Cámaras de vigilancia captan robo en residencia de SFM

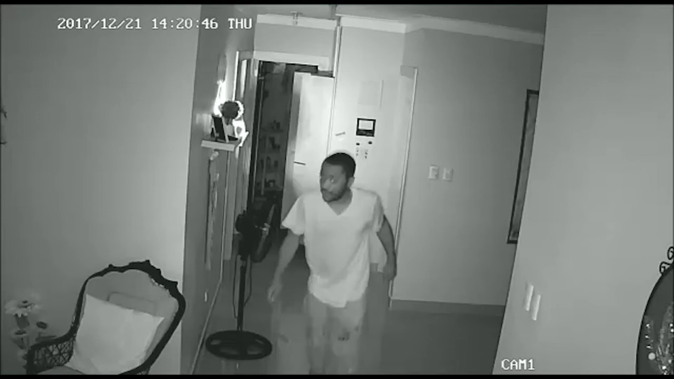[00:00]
Cámaras de vigilancia captaron el momento en que desconocidos penetraron a una residencia ubicada en la urbanización Caperuza, en esa ciudad de San Francisco de Macorís.
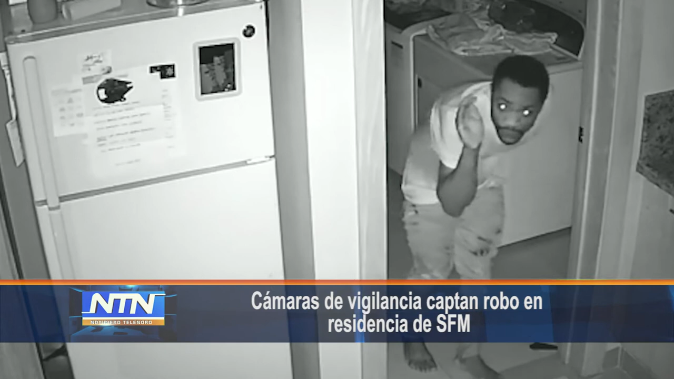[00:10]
En ello ha ocurrido la madrugada de hoy jueves. Según versión de Letzi Moya, los antisociales romperon la puerta para penetrar a la vivienda. Los datos ofrecidos por el denunciante desglosan las pertenencias sustraídas, entre ellas dos computadoras, una maleta conteniendo prendas de vestir, una tablet, tres televisores, un maletín con documentos de propiedades inmuebles. Este se suma a los numerosos hechos delictivos ocurridos en esa ciudad de San Francisco de Macorís.